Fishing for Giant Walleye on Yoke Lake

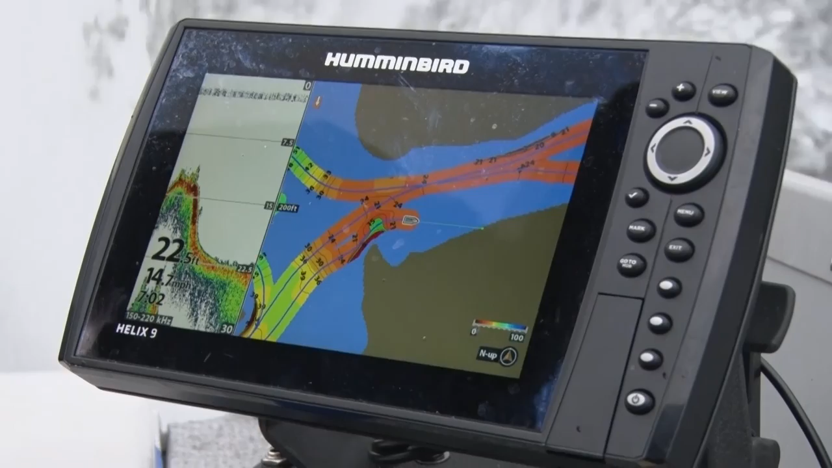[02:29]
On screen: depth 22.5 ft
foot contours and color tremendous detail this is a great tool whether you're coming to a